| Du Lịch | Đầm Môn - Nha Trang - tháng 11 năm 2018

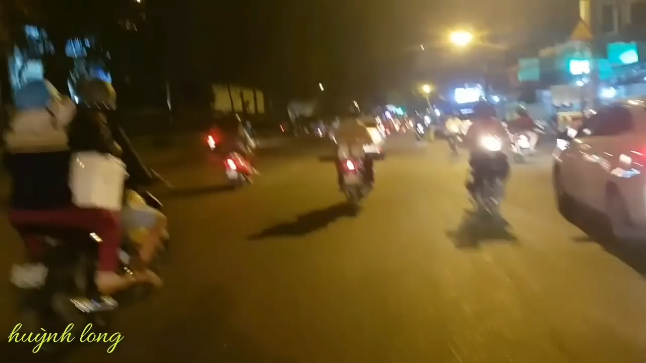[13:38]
Đây là trên đường về nè ha, đây đường về là tại bến xe miền Đông lúc 4 giờ sáng nha, 8 giờ đi thì 4 giờ sáng tới.
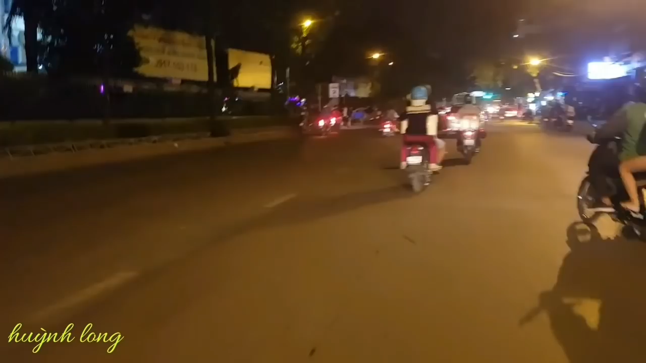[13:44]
Đây bến xe miền Đông 4 giờ sáng mà nó tấp nập hết rồi. 4 giờ sáng thì có một số đa phần là chúng ta còn đang ngủ ha.